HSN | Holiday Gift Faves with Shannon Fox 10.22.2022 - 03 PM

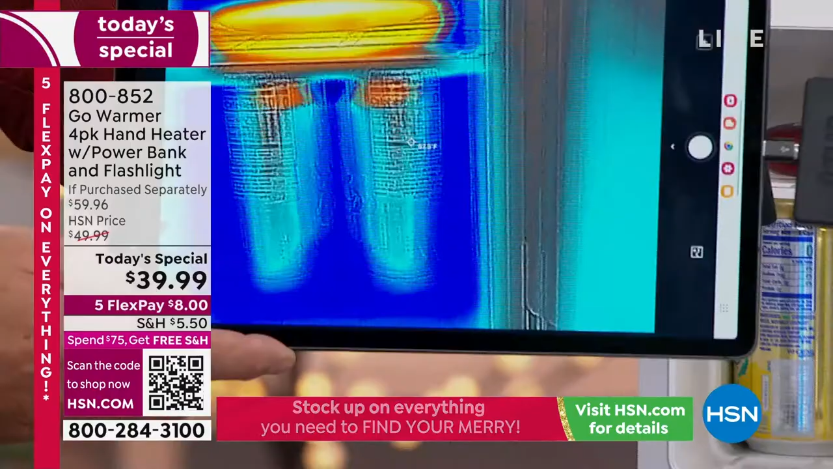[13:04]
Look at the cans, as you can see right there. Oh, that's cool. Isn't that neat?
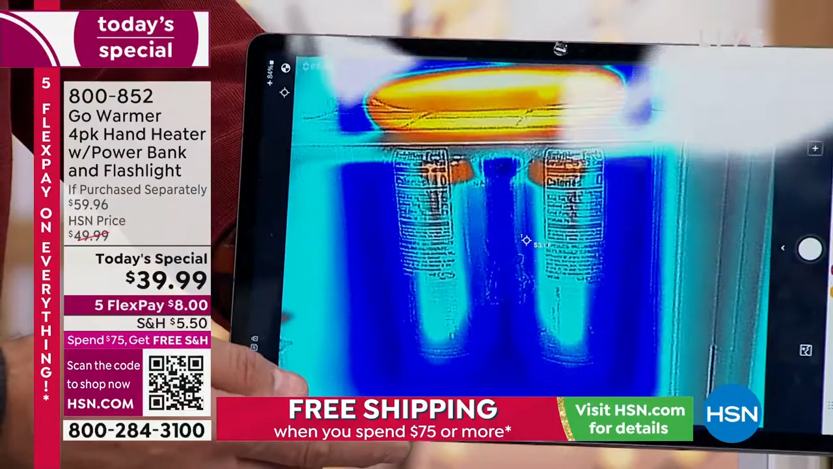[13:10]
So the Go Warmer is obviously absolutely the warmest thing in there, as you can see. Those cans are in the middle of the Arctic. Now, here's what I want you to think about. You are the cans. When you're standing outside and you're freezing, you are those cans. Okay. And I want you to notice how that Go Warmer, see how the top of the cans right there, it's a little bit orange. It's heating them up. They're in a refrigerator. The Go Warmer is starting to heat them up. And you can clearly see, that's pretty dramatic, the difference right there between those things.
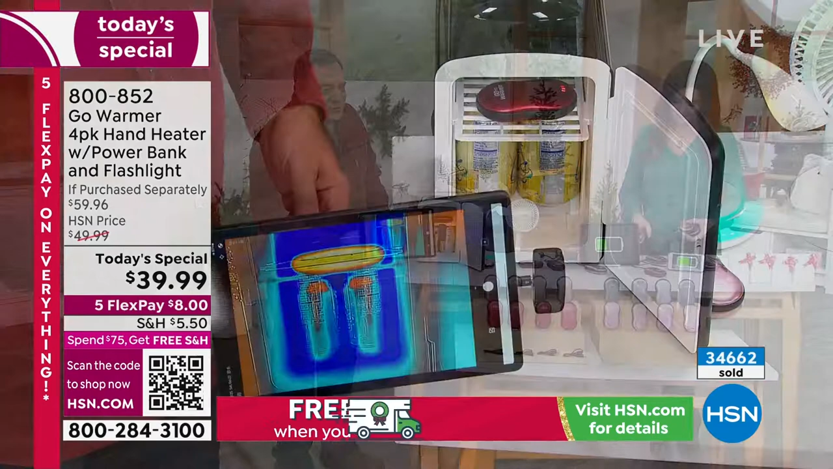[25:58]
And I just want you to see, if you look at the infrared camera right here, the thermal camera, you could see there are the cans on the bottom right there.
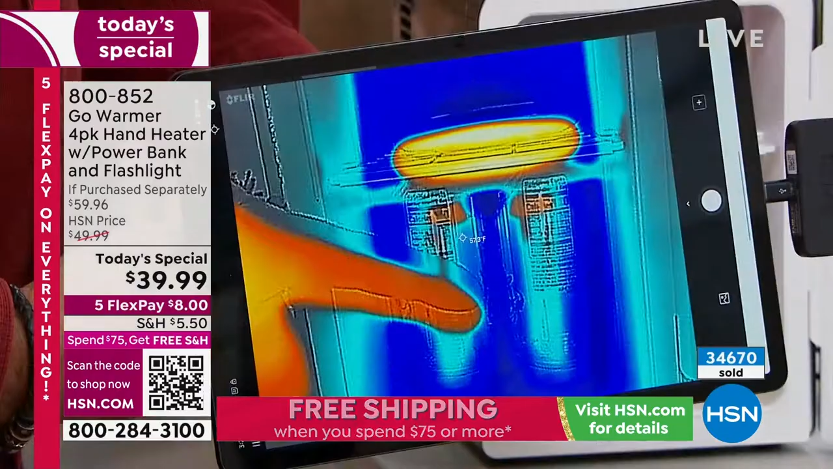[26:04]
And there's my hand. But look how much colder the cans are.
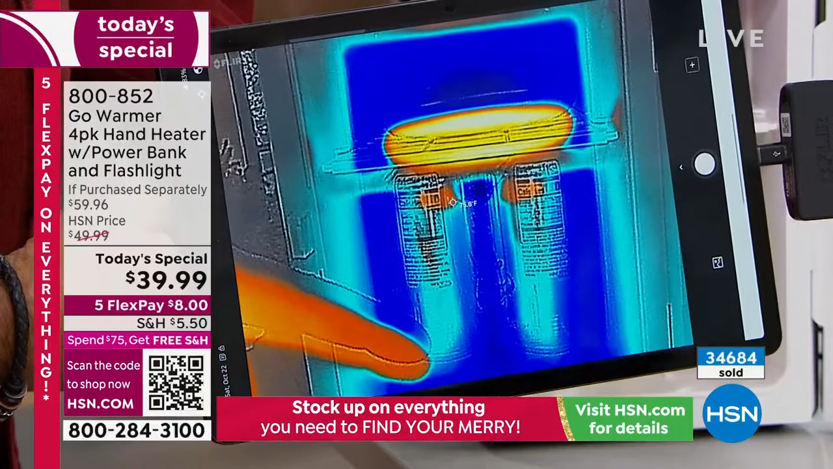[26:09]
Anything that's in the blue tones is going to be cold. And this is clearly, it's almost black in the back of this thing. But look at the Go Warmer.
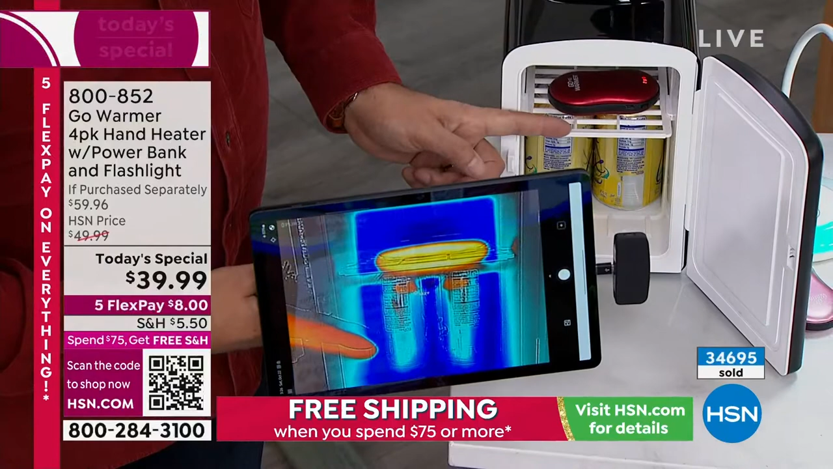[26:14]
The Go Warmer on top right there, look at the color of that. Reds, oranges, and yellows indicate heat. And you can clearly see. But you know what's interesting to me? If I lower this down a little bit, the tops of the cans are starting to heat up. Okay? Even though they're in the refrigerator. And what did I say before, Shannon?